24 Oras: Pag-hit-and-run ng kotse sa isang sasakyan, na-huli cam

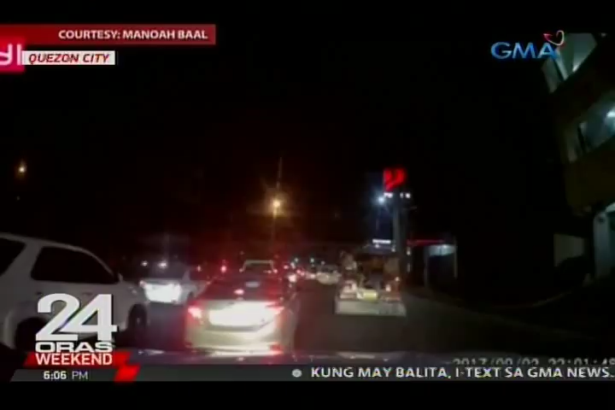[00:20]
Nang mag-green na ang traffic light, imbis na umabante, umatras ang kotsing nasa harapan ng sasakyang may dashcam. Kahit binusinahan, tuloy-tuloy na umatras ang kotse hanggang matumbok nito ang bumper ng sasakyan ng uploader. Matapos nito, umabante na palayo ang kotse na parang walang nangyari. Hindi na siya nahabol ng uploader, pero nakipag-ugnayan na raw ang driver ng kotse at handa raw itong makipag-ayos.